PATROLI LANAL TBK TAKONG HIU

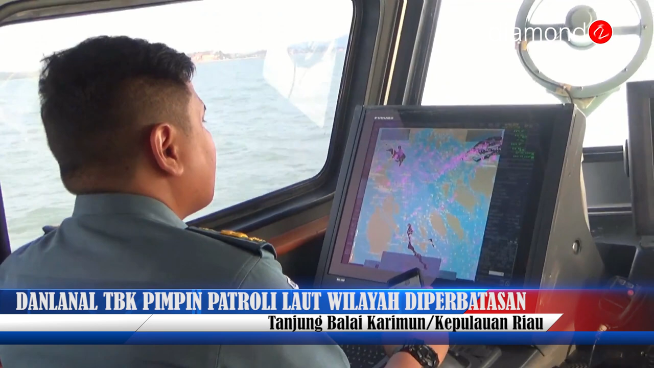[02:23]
tenis kapal, sekaligus ukuran kapal serta status dan pikir yang melintas.